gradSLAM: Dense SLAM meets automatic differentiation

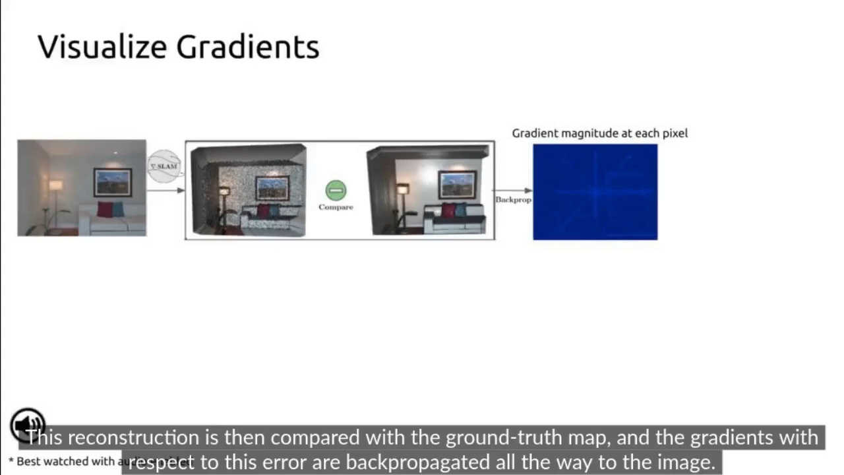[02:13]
In the second case, we add an uploading object in front of the camera and reconstruct this frame using grad SLAM again.
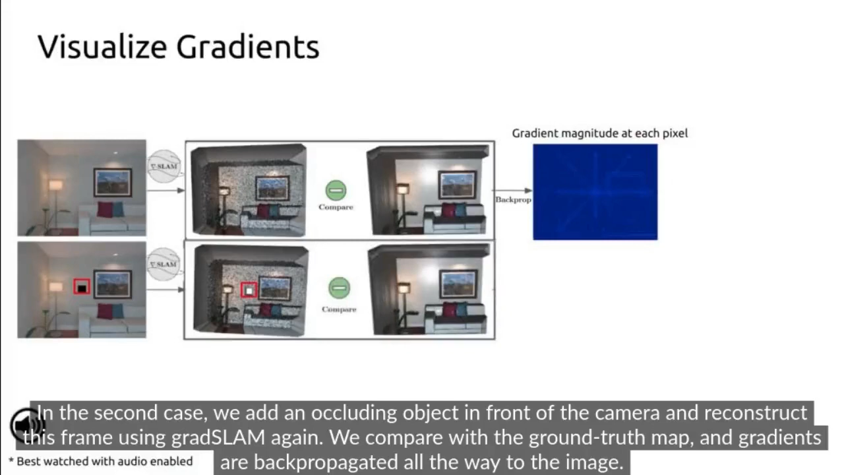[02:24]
We compare it with the ground roadmap and the gradients are back propped all the way to the image. Notice that this additional uploader has resulted in a greater
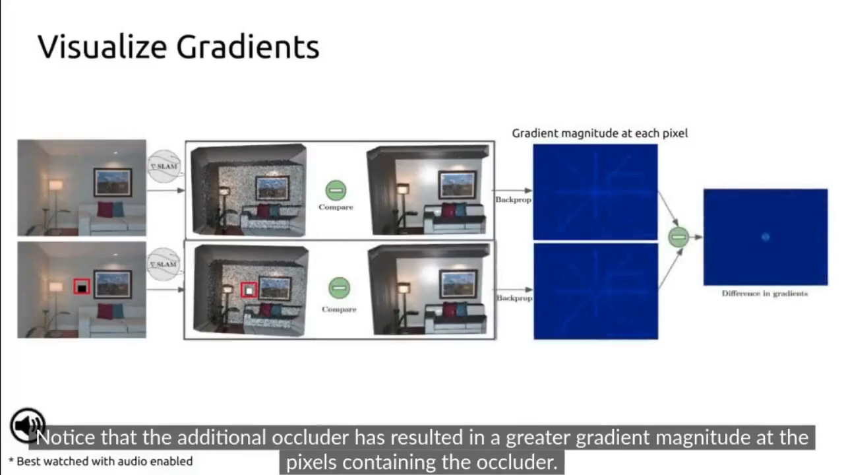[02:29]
gradient magnitude of the pixels containing the uploader.
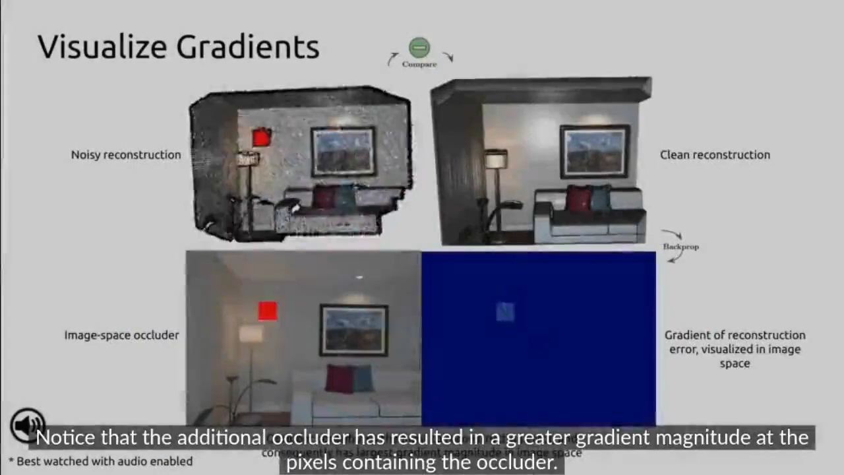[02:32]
Here's a video feed in which the uploader is randomly spawned in space.
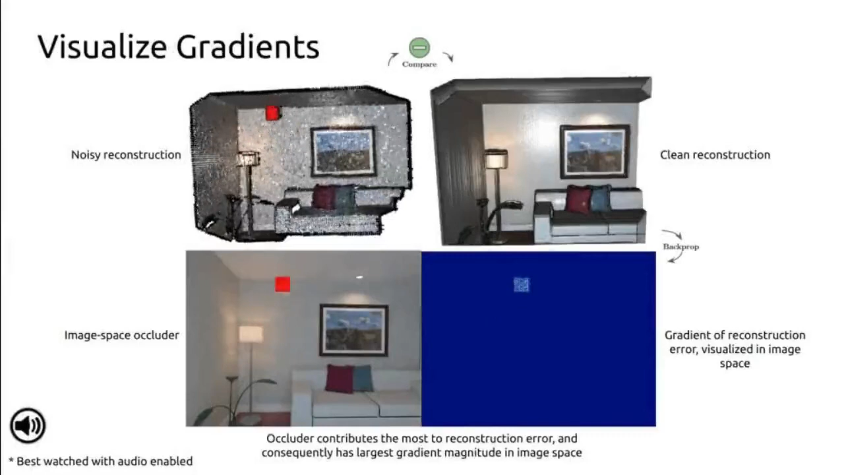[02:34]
Notice how grad SLAM accurately propagates 3D gradients back to 2D pixels.